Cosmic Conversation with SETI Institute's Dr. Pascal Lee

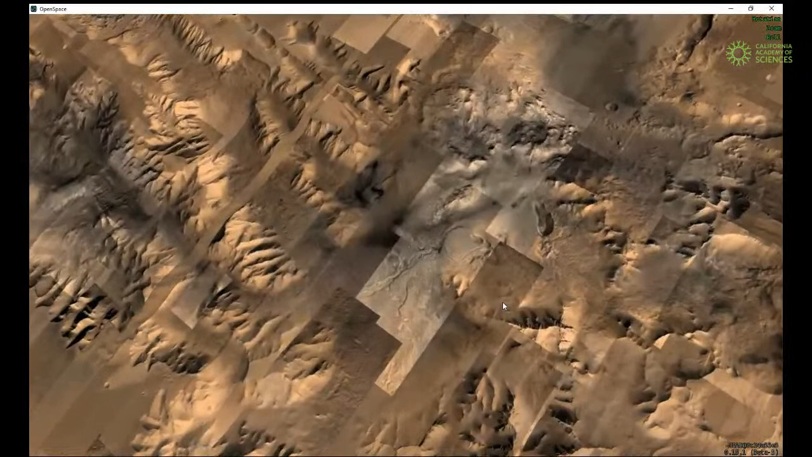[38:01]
We're finding some really interesting water-related minerals and deposits, which means that this is a place where we could probably extract water easily from some of the minerals that are there.
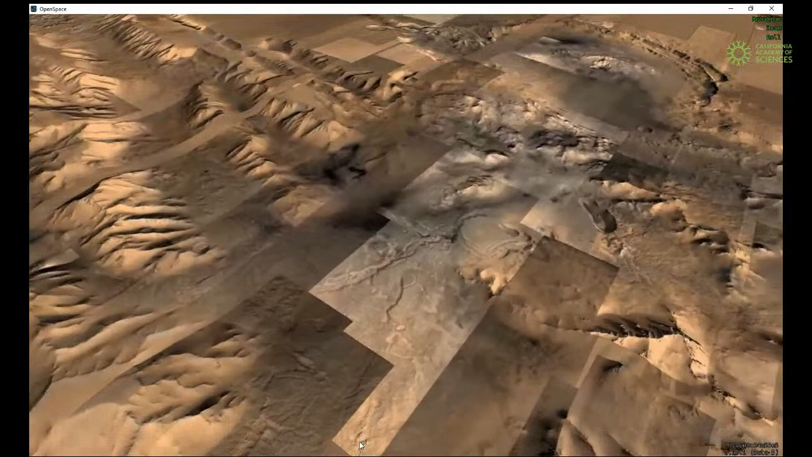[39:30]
You can go from where you see sand dunes to where you see the entirety of Valles Marineris. And that kind of ability to fly around Mars is something really special.